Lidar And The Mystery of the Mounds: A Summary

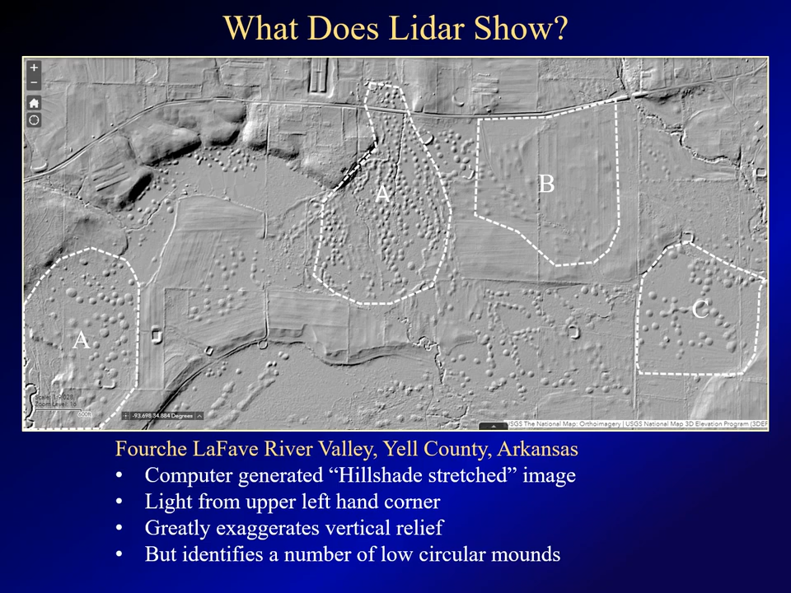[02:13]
In the two A areas, the mound features appear to be distinct, and they're also distinct in area C. In area B, they're quite faint. Switching back to the satellite imagery, you can see that the A areas with the clear mound features are forested.
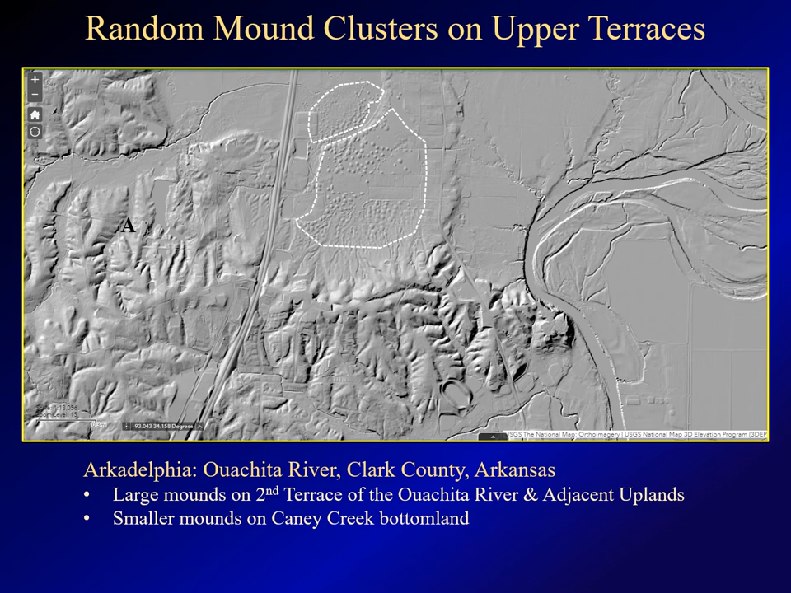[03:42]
There's also a cluster of smaller mounds to the north on the bottom land of Caney Creek. Let's take a closer look at this area.
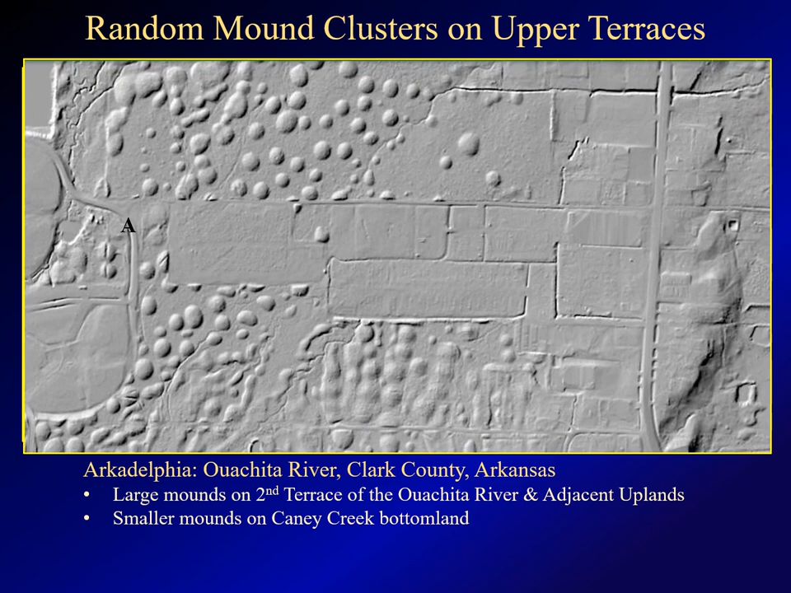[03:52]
As you zoom in the mounds show up pretty clearly. Most of these mounds are in dense forest and you can't see a thing. It is possible to see the mound located here which is bisected by a gravel road and this is what it looks like on the ground. The mound here lies in a yard and looks like this. From the ground, neither of these is particularly remarkable.
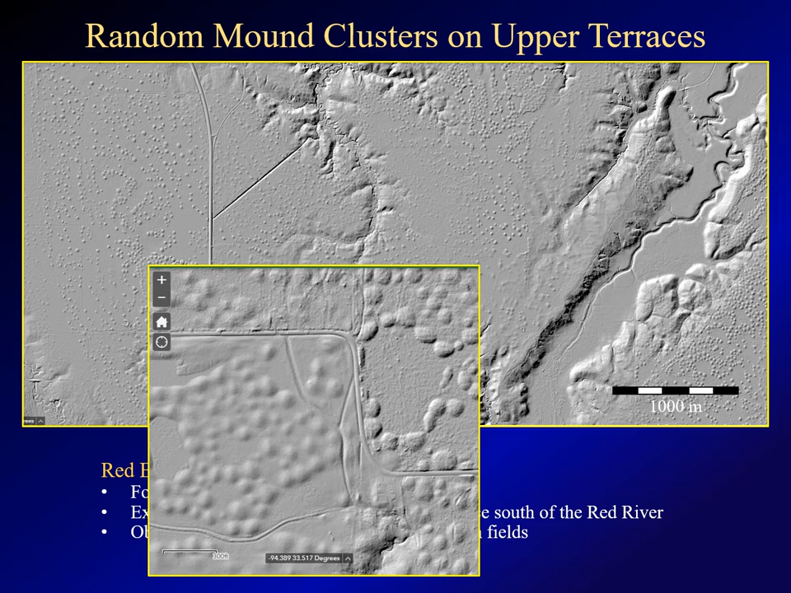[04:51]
On the ground, the forest is so thick that you can't see any of the mounds located there. But you can see the mounds in the cleared field. This is what they look like.
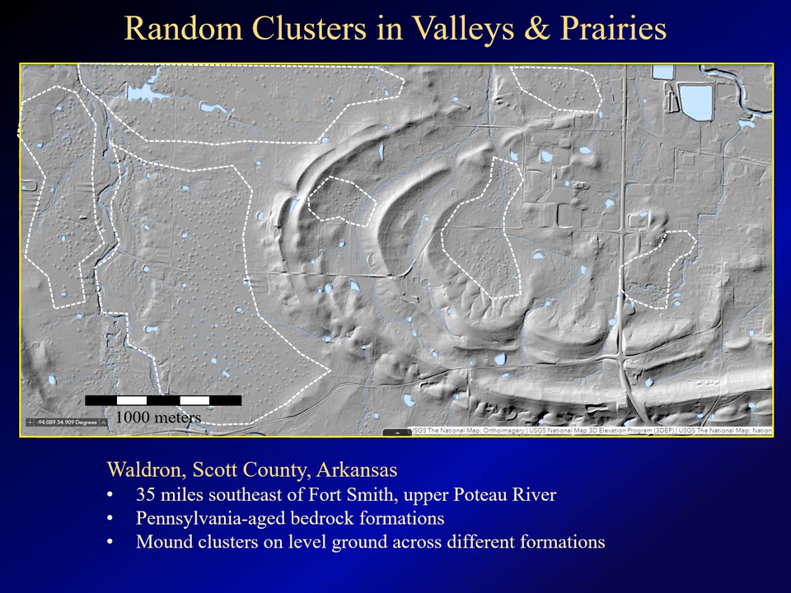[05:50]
In the previous two examples, the mounds lay on Pleistocene-age terrace deposits. These lie on Pennsylvania-age bedrock, as do most of the mounds in the Ouachita's and Arkansas Valley. Yet the mounds themselves appear quite similar. Let's now move to southeastern Arkansas, where you can see another mound typology.
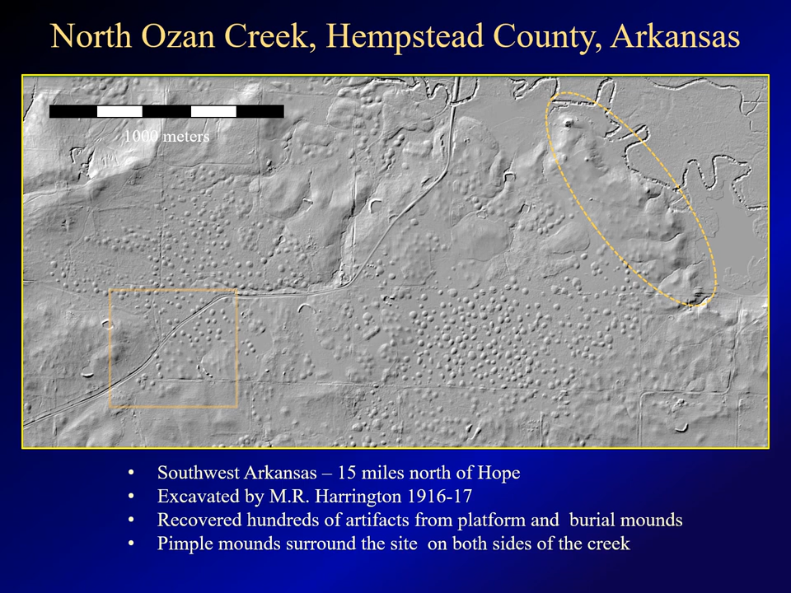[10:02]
If we zoom in on this area, you can get a clearer picture. This is what the mounds in this pasture look like.
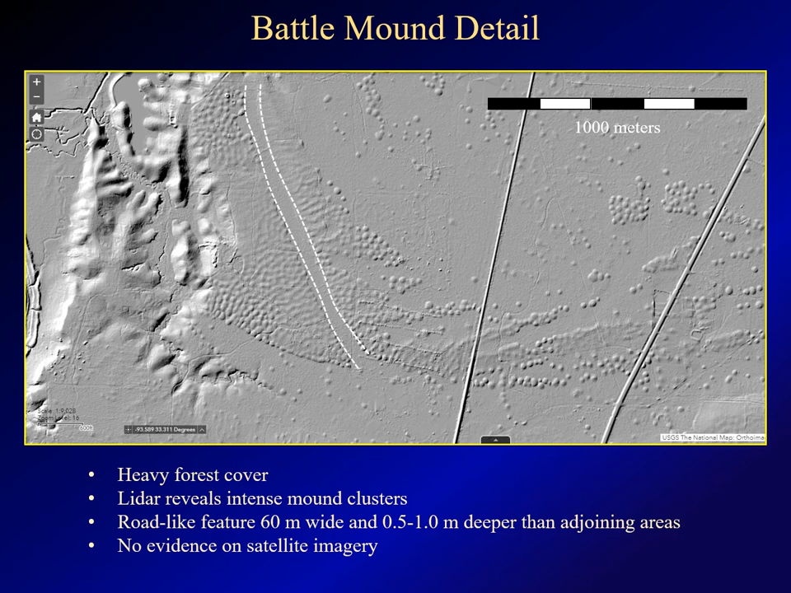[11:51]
It's not clear what it is, but it's almost 200 feet wide and a meter or more deeper than the surrounding mounds. There's no evidence of this feature whatsoever on satellite imagery.